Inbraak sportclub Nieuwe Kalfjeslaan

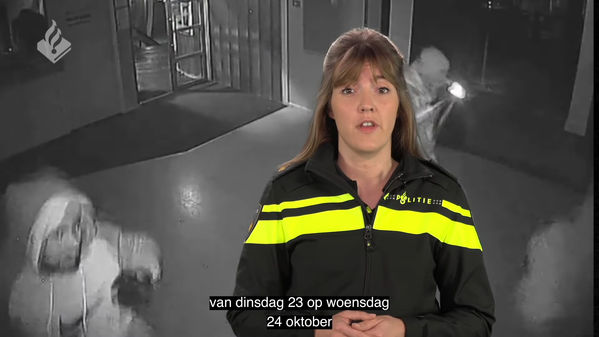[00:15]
Een van de mannen blijft bij de voordeur staan op de uitkijk, terwijl de andere drie naar binnen gaan.
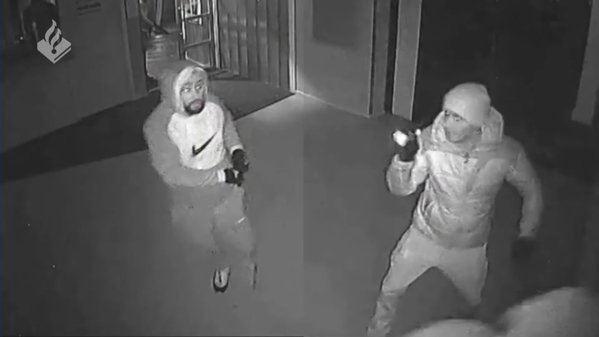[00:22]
Op het moment dat ze naar binnen rennen zijn twee inbrekers goed op de beelden te zien. Eén van deze inbrekers heeft een donkere ringbaard en draagt een hoodie met op de voorkant een groot Nike-logo. De andere verdachte heeft een muts op.